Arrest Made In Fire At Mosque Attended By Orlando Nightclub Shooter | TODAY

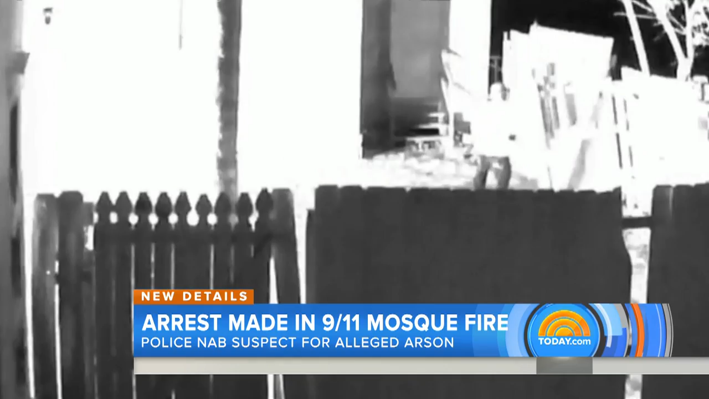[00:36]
the same man authorities say seen running from the mosque on this surveillance video just seconds after flames lit up the house of worship. Deputies took him into custody on the street Wednesday afternoon without incident.